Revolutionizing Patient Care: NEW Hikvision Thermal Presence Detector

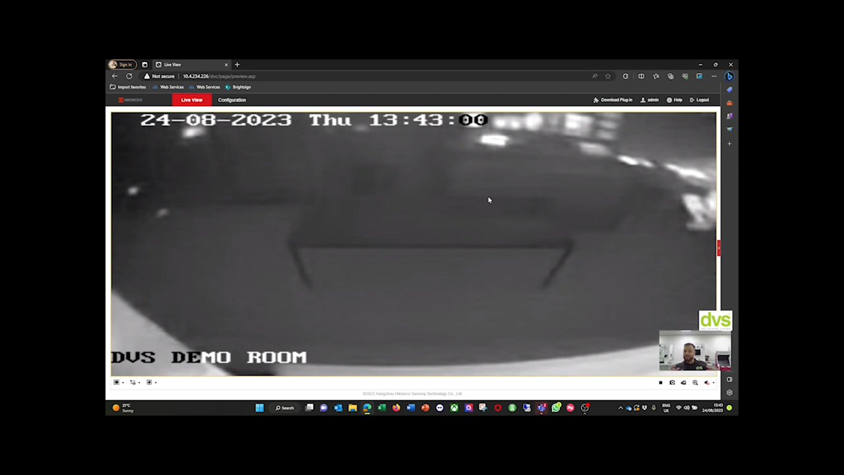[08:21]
It's a high bed, but with elderly people, they normally have single beds, which are around that height. So it's a very good demonstration of the falling out detection, which we'll run through in a minute. But if I walk in front of the camera, you can see very low res image. If I lie on my bed, hello, you can see that the privacy is maintained. Oh, you can see the outline on the thing. God, I must be hot. So that's really cool.